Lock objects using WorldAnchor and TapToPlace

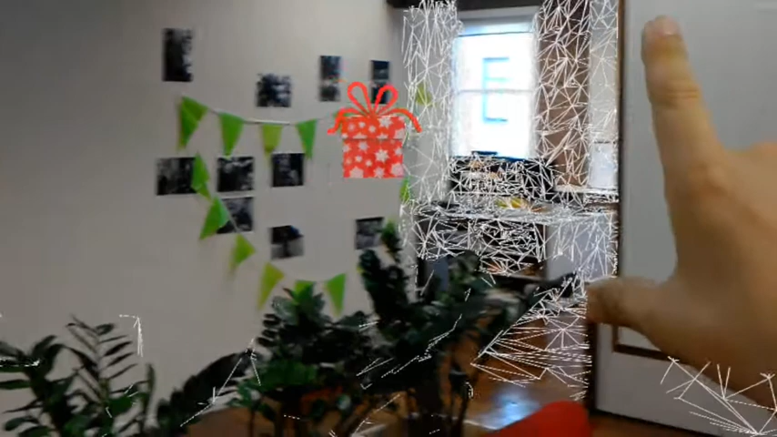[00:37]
The occlusion is mostly working, sort of.
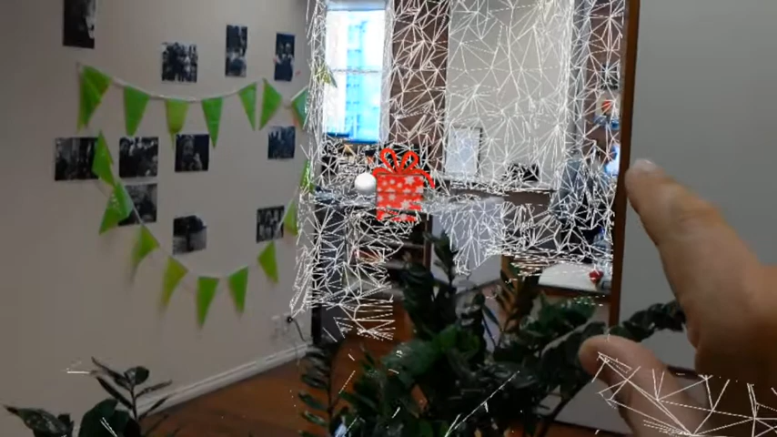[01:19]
I'll pop it up on the wall there. And again we should have, mostly have the occlusion working.